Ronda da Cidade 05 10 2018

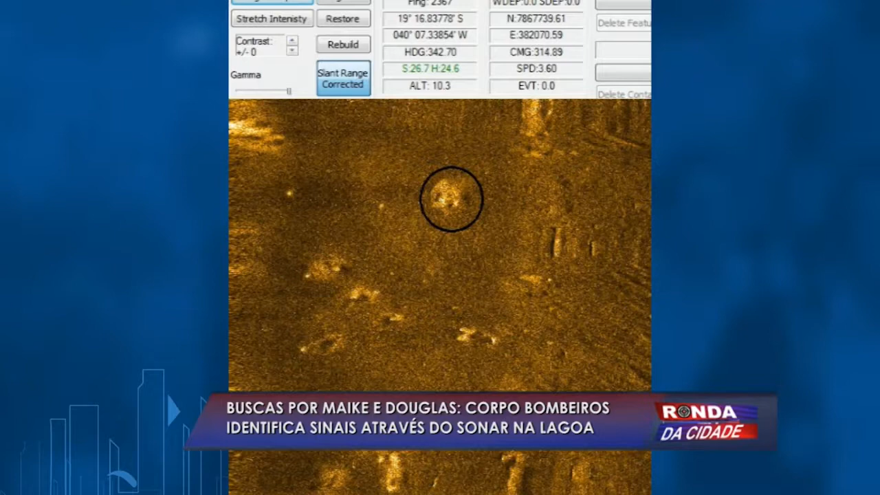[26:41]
O objeto que o Corpo de Bombeiros diz que tem que investigar. Porque não se sabe o que é. Isso aí é o fundo da lagoa Juparanã.
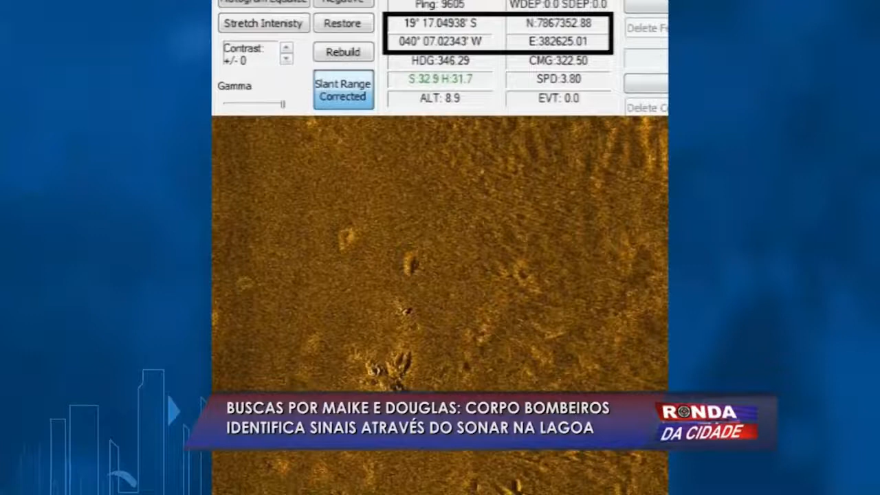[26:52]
Tem uma outra imagem, olha só. São objetos no fundo da lagoa que agora o Corpo de Bombeiros,
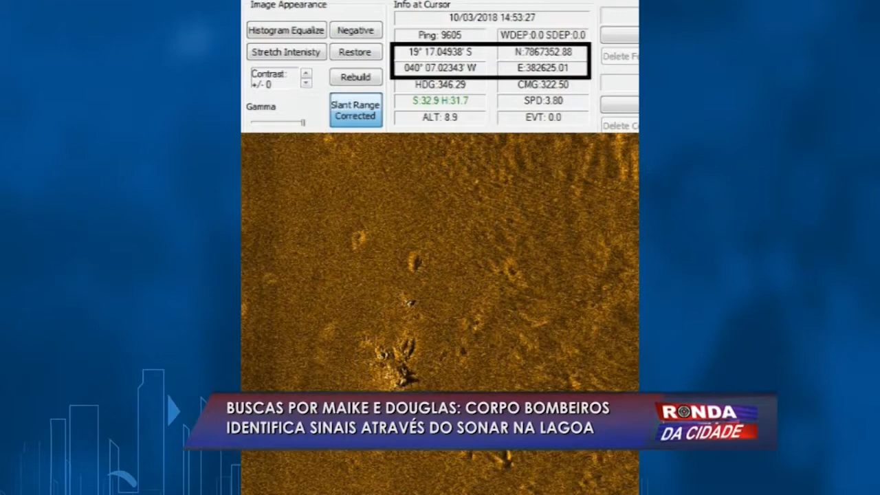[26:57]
mergulhadores do Corpo de Bombeiros, vão mergulhar, vão descer lá para ver.